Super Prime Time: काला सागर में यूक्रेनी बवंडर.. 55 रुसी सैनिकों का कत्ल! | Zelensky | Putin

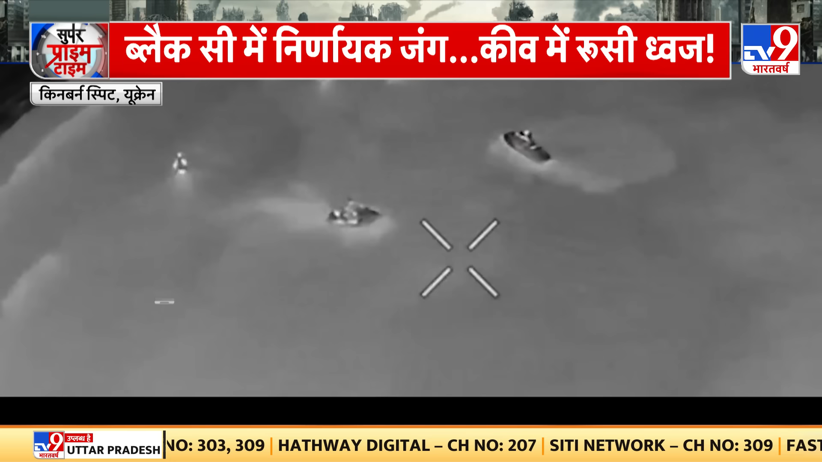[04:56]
समंदर किनारे के इस इस इलाके पर रूस का कबजा है यहाँ पुतिन के आदेश पर रूसी सैनिकों की नई टुकडियां तैनाथ की गई थी जिनने युक्रेन ने ड्रोन अटैक कर तबाह कर दिया